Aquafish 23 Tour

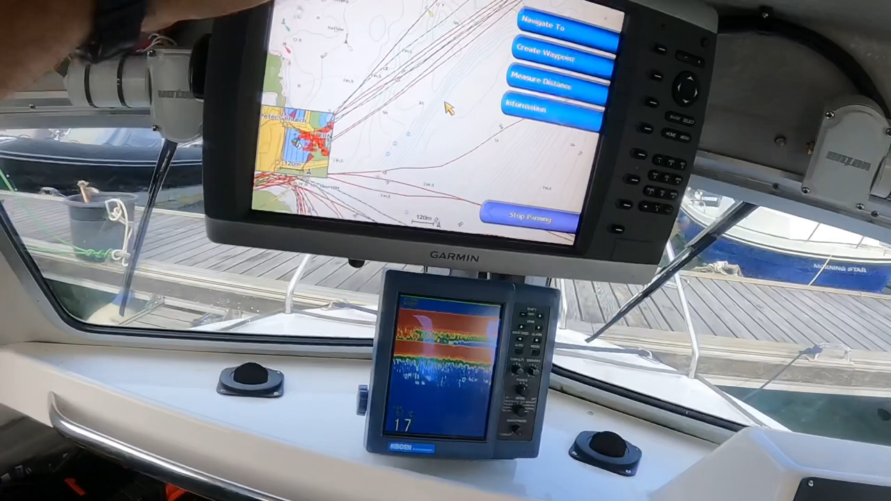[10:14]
it's an older garmin plotter and an older code and sounder
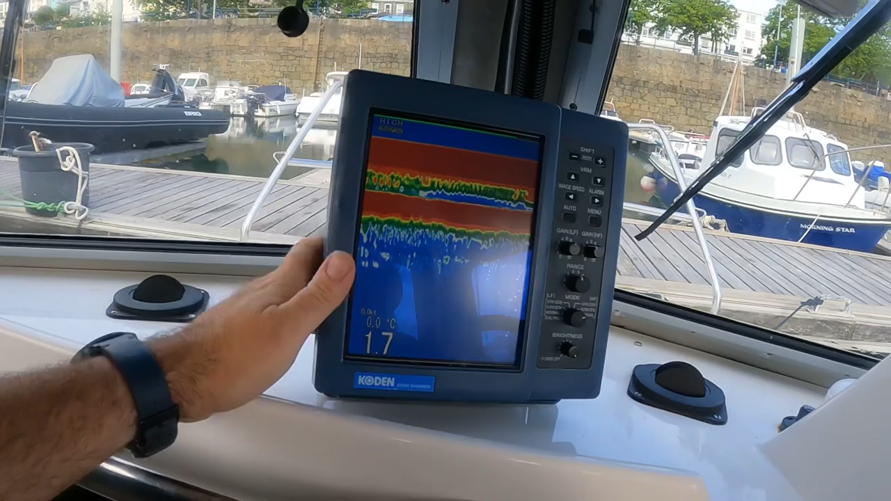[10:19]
but these
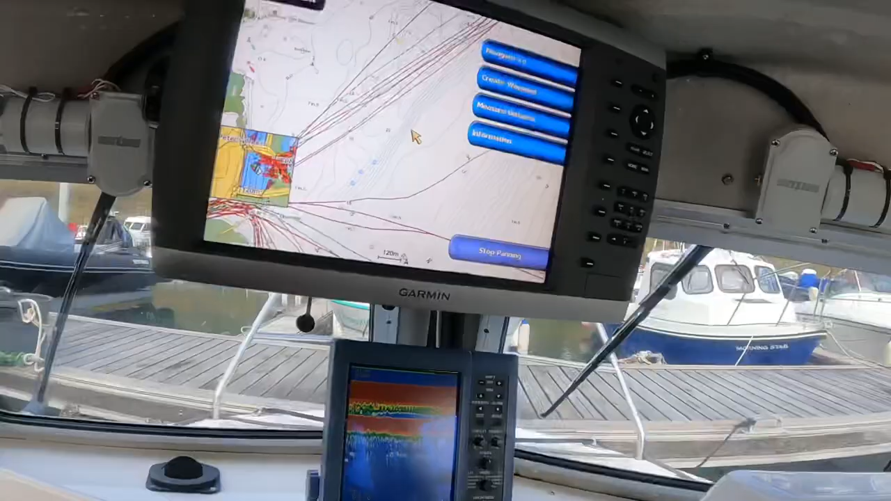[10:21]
two units do the job at the moment so all good